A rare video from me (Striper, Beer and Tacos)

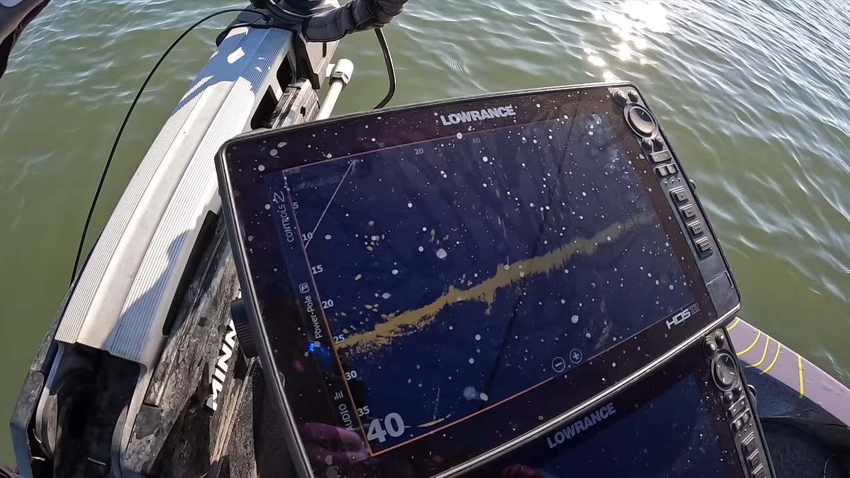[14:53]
It's a lot of fish down there. I should drop the A-rig down there.
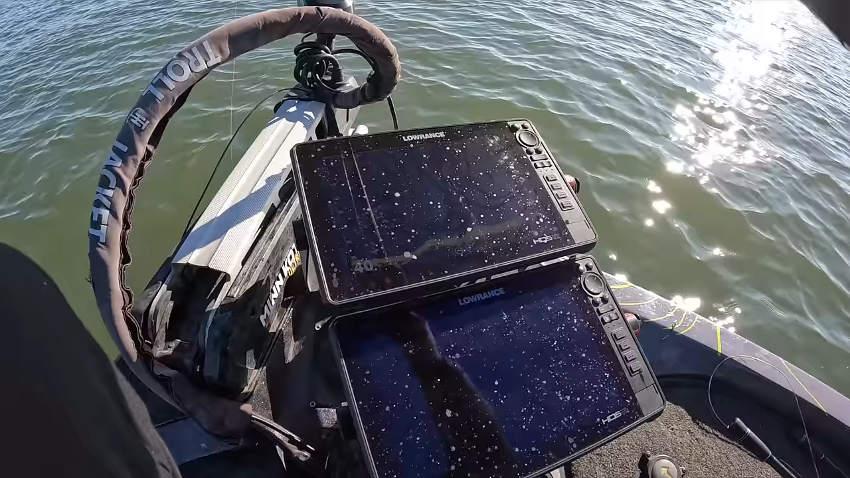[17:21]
That is insanity right there, folks. Take a look at that. Spoon is right there, going right through there. Look at them all just fighting over. They're just. Where is it? Maybe drifted further back, but still, you can see what I'm saying.
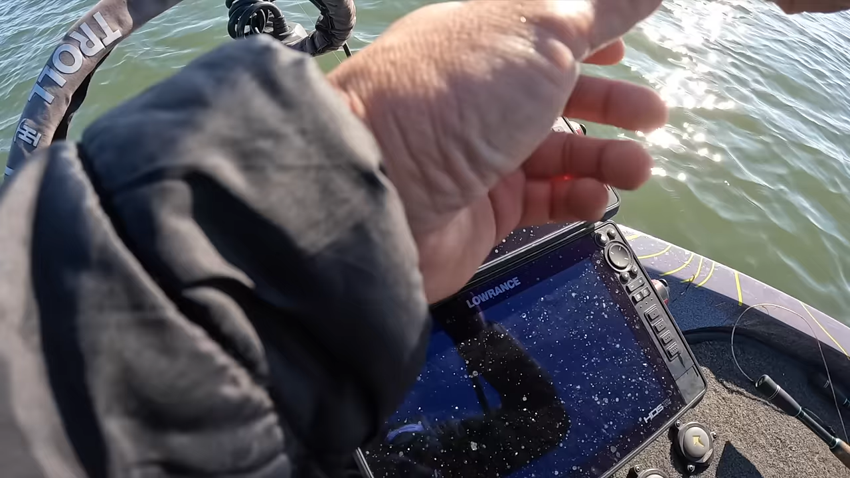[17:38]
I think I'm pulling them behind the boat. So, this is what they mean when they say video game fishing.